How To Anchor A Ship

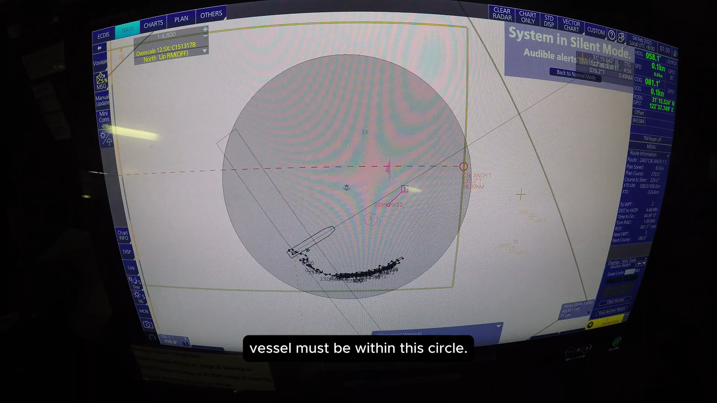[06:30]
OOW must take further action if the vessel approaches the circle's limit as the chances of anchor dragging is probable.
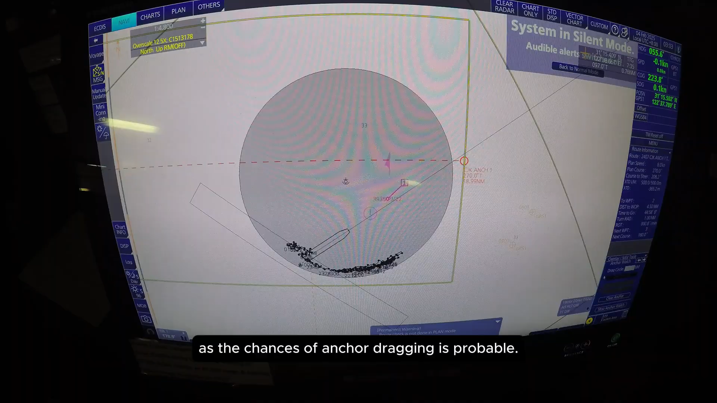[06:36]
In addition to these, OOW must constantly monitor wind speed, current flow, and vessel's motion.